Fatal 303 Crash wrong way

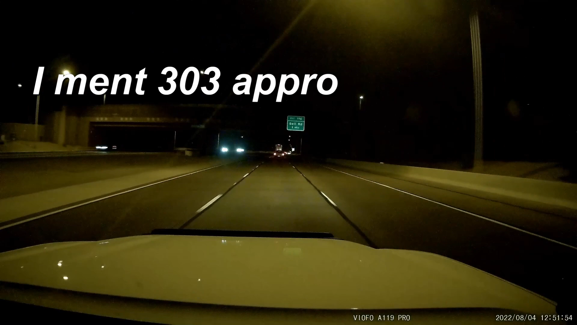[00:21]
I got a guy on Bell Road going the wrong way down the highway. I just passed him. There's a guy in a...
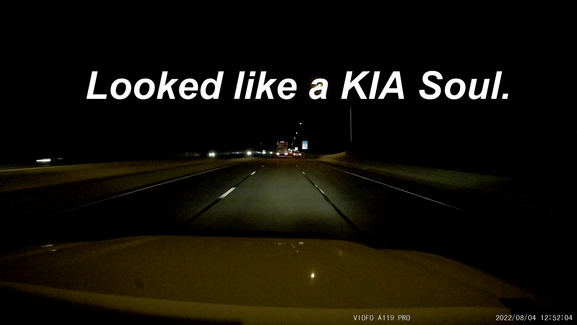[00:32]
I've got to turn my flashers on. There's a guy driving the wrong way on Bell Road.
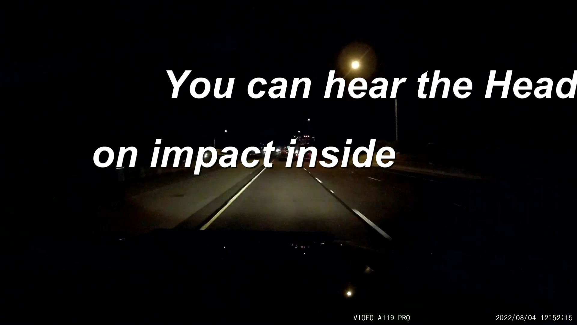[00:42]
That's not good. So I'm in the left-hand lane with my bright lights on, blasting them. Hey, I'm going to hang up. I've got to call the cops, okay? All right. Hey, I'll talk to you later, Will. Thanks. Thanks, buddy. Have a good day. Yeah.